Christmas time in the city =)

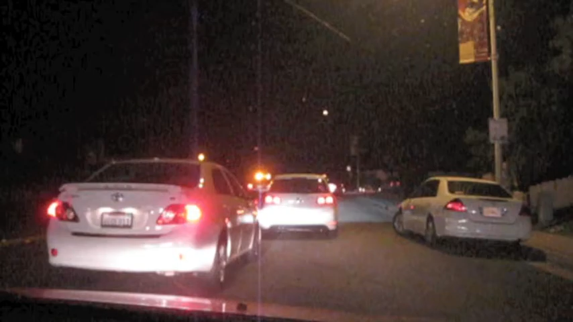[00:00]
This is crazy. What is this nonsense? What is going on? I don't know. I don't even see any type of accident. Like what?
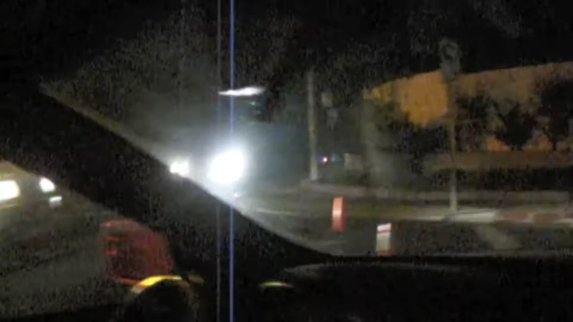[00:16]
How are we even getting out of this? I don't know what's going on tomorrow. It's so weird. Take a circle. This is like a circle street. I can't see it right now, so.
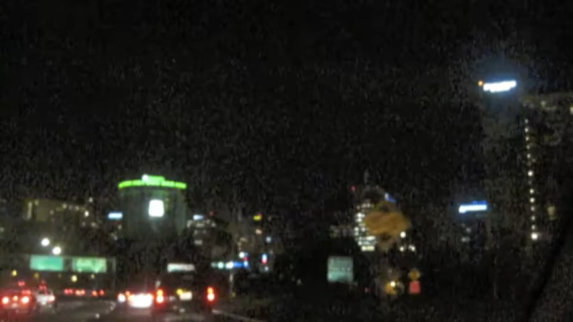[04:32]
And the moon. I kind of want to live in downtown. It's pretty. I was going to. Because I was going to go to city and then... Well let's look into it.
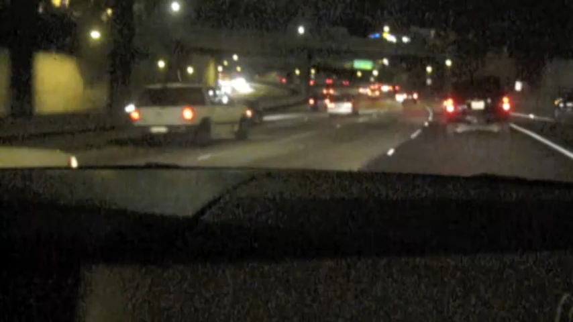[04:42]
Alright. Let's walk down. Let's live there next year. It's so expensive. I know. Well... Oh yeah. I could live there next year. Let's live there next year. I'd have to drive really far to school. Yeah. And there's going to be traffic too. Never mind. Yeah. If I could just teleport to school every day, that would be awesome. Well you should get on that. I will. I think I will. Wee. So we're going on some freeway. It has two lanes. It's in the dark.
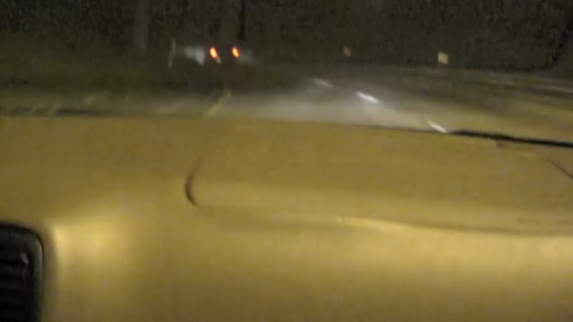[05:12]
And there's a bridge called Suicide Bridge. Not creepy at all. We will show it to you. We will show it to you. When I get there. I don't know exactly this spot. Except for that. Oh I know. I've seen it. Yeah. You'll know. We'll show you. Oh. So those lights up there. That is a bridge. Oh. That up there. They put a fence there because people decided to jump off. Oh. That's no point now. No. Up there. Because remember that. Oh shit.
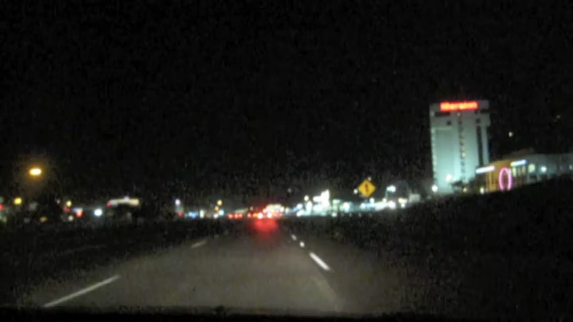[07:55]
Oh look at the circle. Yeah. The circle. I don't know what that means.